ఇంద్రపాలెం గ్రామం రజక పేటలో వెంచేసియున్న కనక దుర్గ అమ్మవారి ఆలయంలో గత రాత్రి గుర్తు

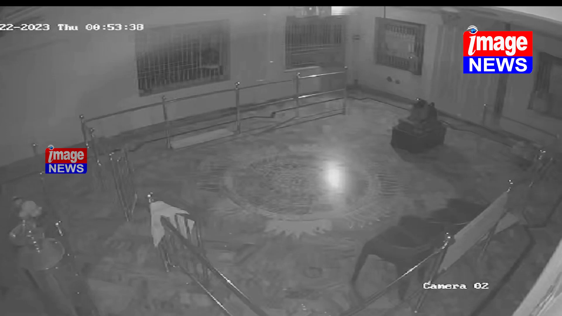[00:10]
దొంగతనం చేసినట్లు సీసీ ఫుటేజ్ రికార్డ్ అయిన దృశ్యాలు సేకరించి వాటి ఆధారంగా సంఘటనా స్థలానికి చేరుకున్న పోలీసులు విచారణ మొదలుపెట్టారు.